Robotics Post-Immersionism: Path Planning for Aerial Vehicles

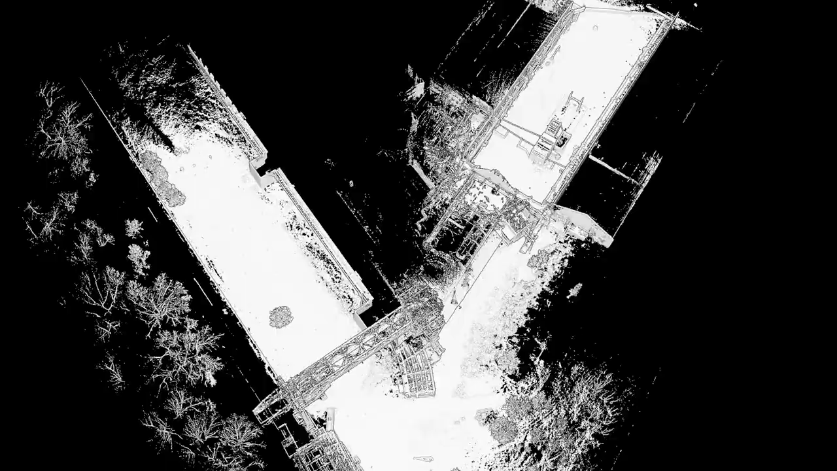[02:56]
We can build a 3D map of the area that we would like to navigate.
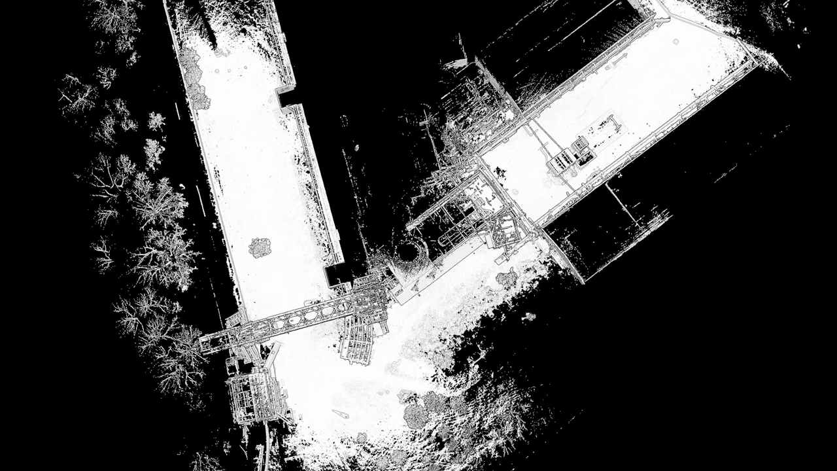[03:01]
And we can plan these passes even without going out of the office.
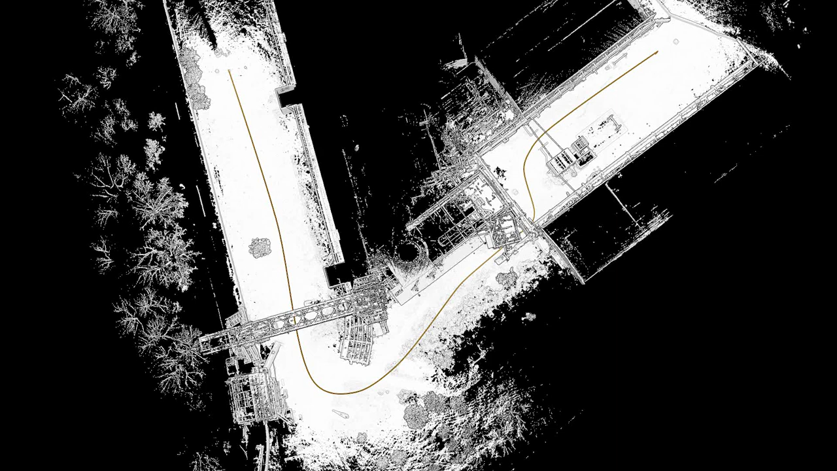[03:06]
We first generate this long pass that connects the start point to the goal point.
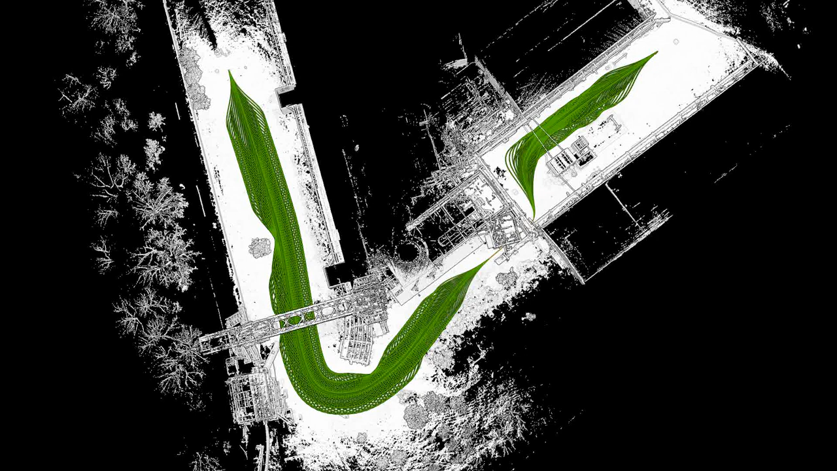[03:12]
Then we add these short alternate passes that come out of the long pass.
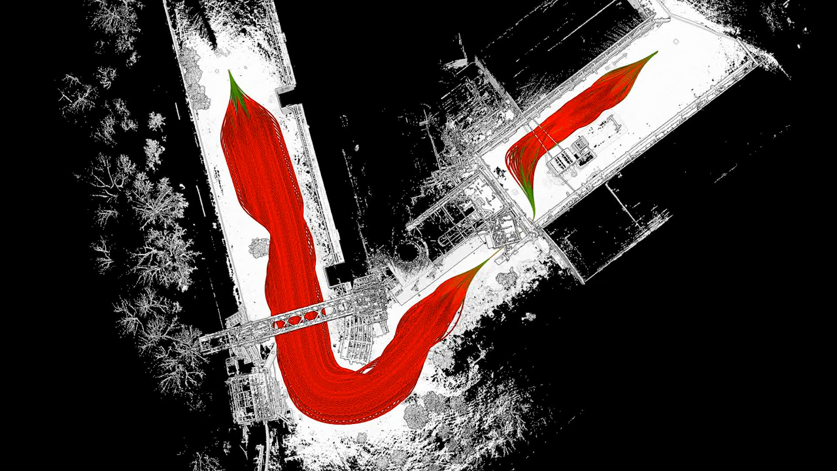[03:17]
Then another layer to go even further away from the long pass. We can do this layer after layer.
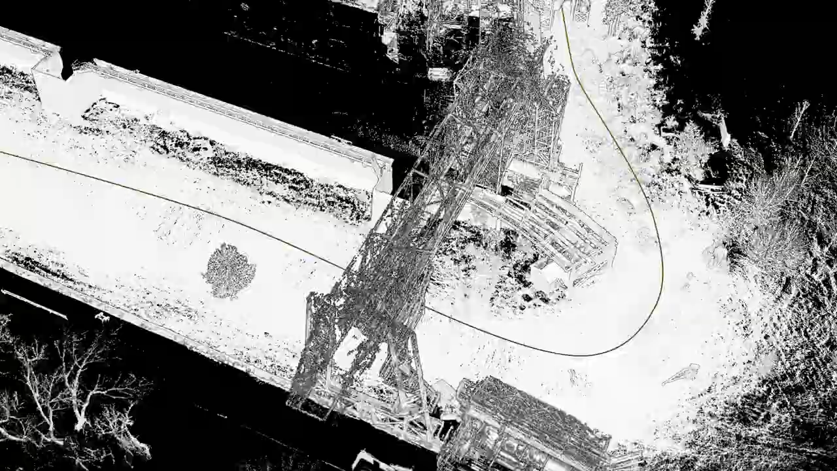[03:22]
During navigation, if the robot encounters an obstacle,
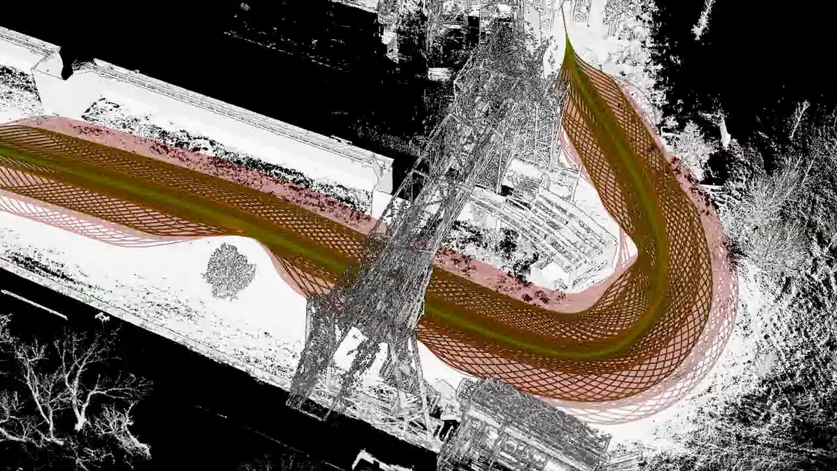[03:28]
it picks one of the alternate passes to avoid it.
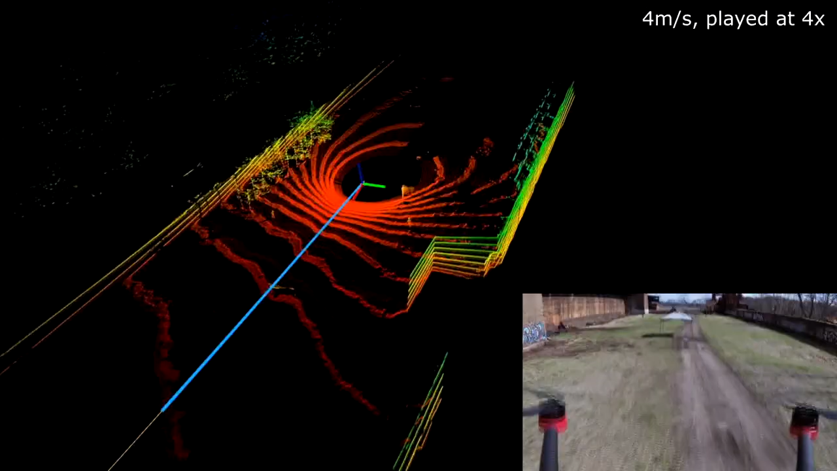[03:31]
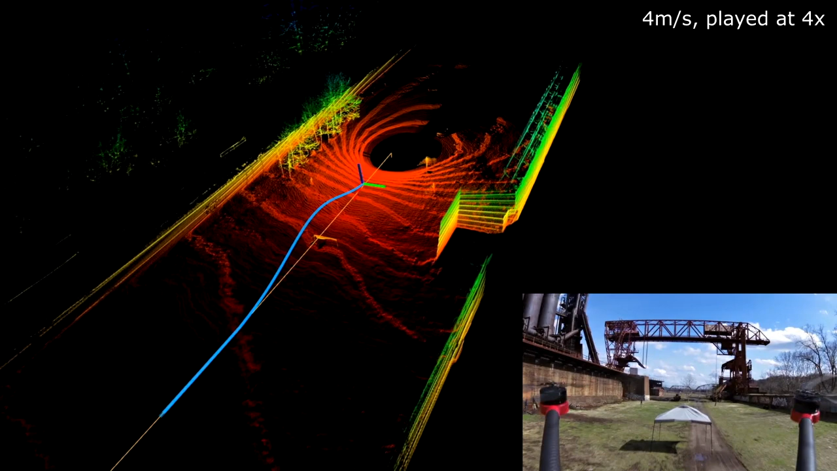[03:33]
And it can pick another alternate pass to avoid a second obstacle. There are multiple layers of alternate passes to choose.
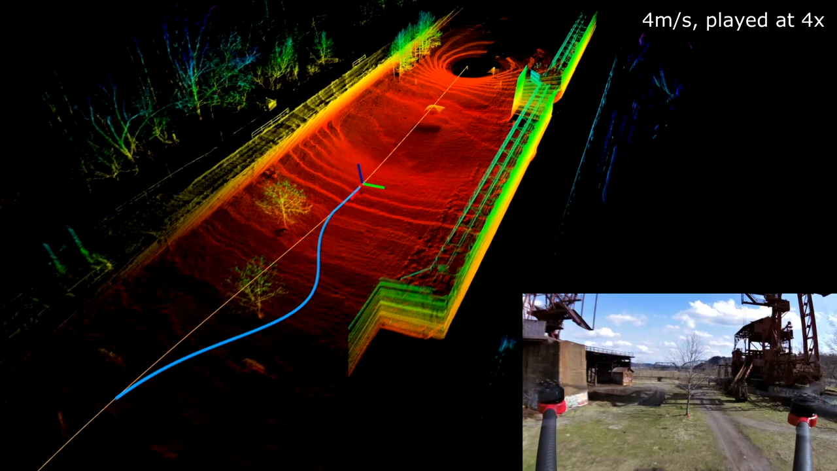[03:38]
After a few months of development work, the first fuel test was on an unused industrial site.
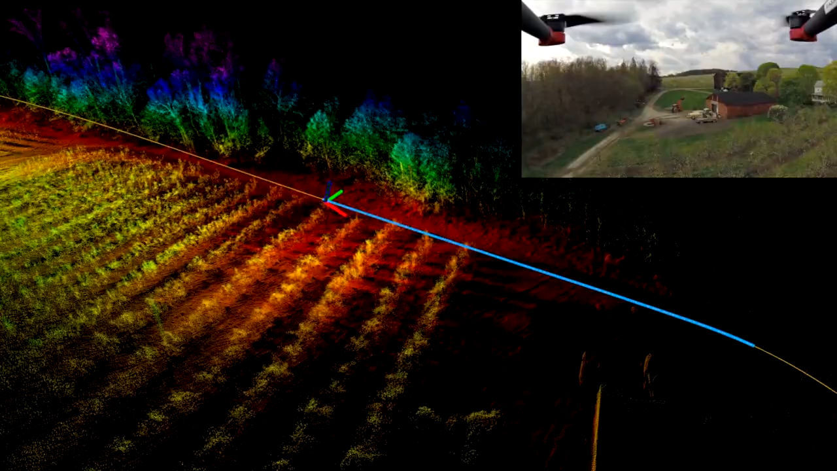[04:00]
After a few hundred meters of flying, the drone started its landing sequence. We had a tractor left in the field, with its front loader lifted up, and the drone avoided.